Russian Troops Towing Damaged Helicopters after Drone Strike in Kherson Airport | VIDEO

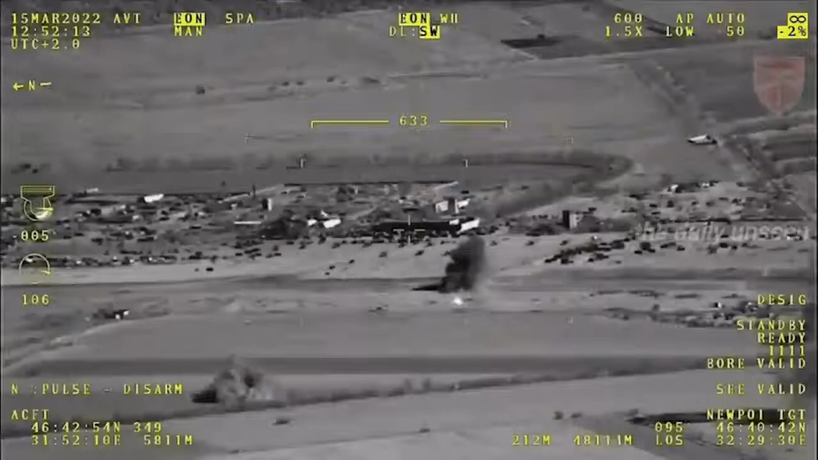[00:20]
The footage is released said too much about the number of destroyed vehicles and helicopters.
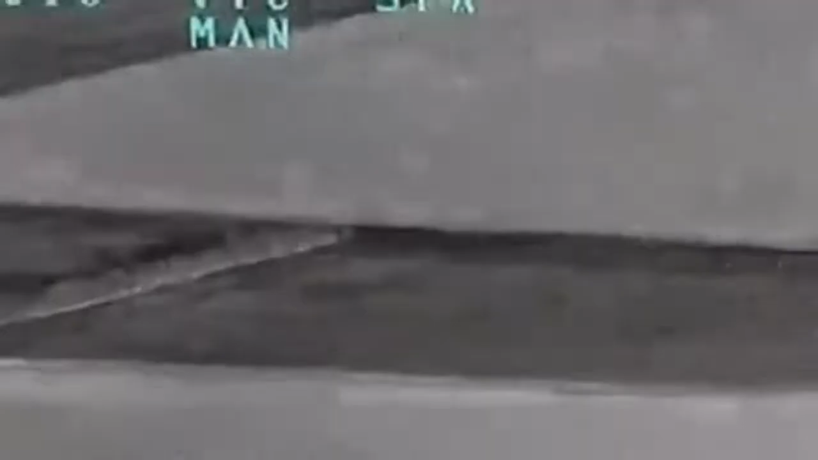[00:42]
The Ukrainian Armed Forces released another video where
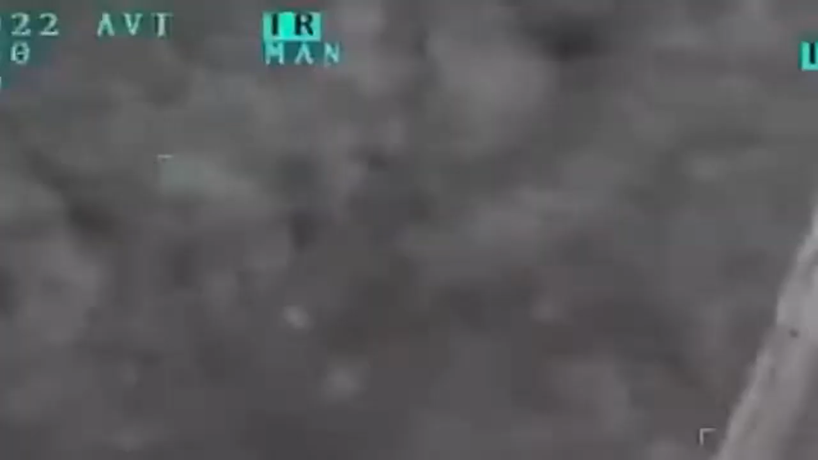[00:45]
Bayraktar drone strike Russian convoys in the area of Kherson.